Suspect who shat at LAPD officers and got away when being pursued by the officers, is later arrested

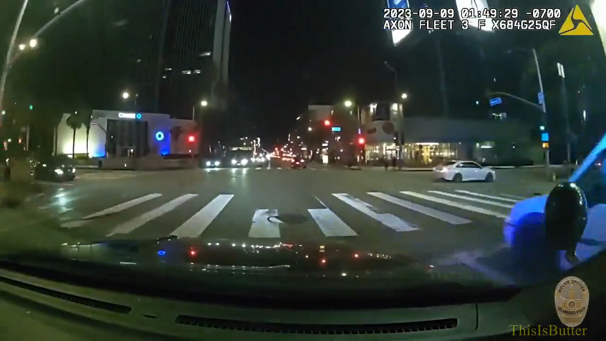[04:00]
Hi, and it's suspect let's see northbound Vine, white Mercedes.